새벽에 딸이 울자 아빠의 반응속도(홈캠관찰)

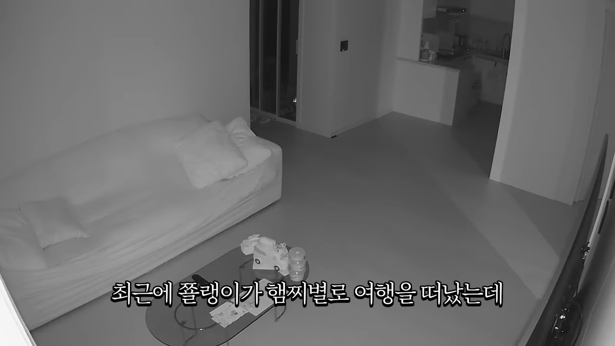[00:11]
최근에 쫄랭이가 햄찌별로 여행을 떠났는데, 그 이후 쫄랭이가 꿈에 자주 나오는지 저렇게 울음을 터뜨리며 일어나곤 한다. 그래도 다행히 금방 수그러져 편하게 다시 자기 시작한 메조미. 하지만 메조미가 편하게 자는 만큼, 구석으로 몰린 아빠는 어쩔 수 없이 메조미의 방에 가서 잠을 청한다.
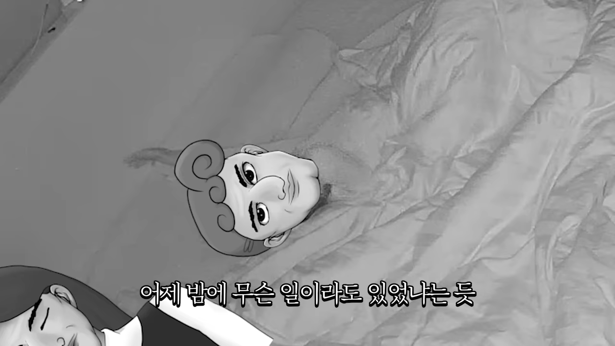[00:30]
다음날 아침, 어젯밤에 무슨 일이라도 있었냐는 듯 팔팔히 일어나는 메조미.
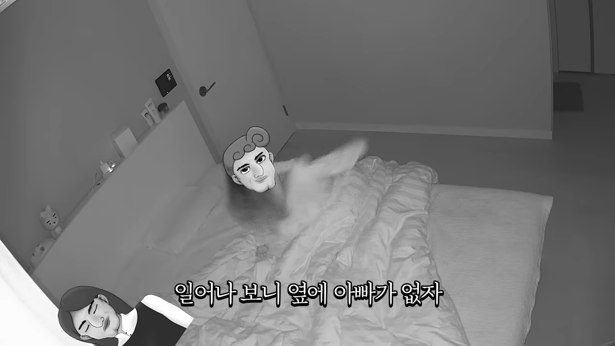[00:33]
일어나 보니 옆에 아빠가 없자 직접 아빠를 찾아 나선다. 요즘 한글 공부에 부쩍 재미를 붙여서, 아침부터 자기 책상에 앉아 공부를 하려 하는 메조미.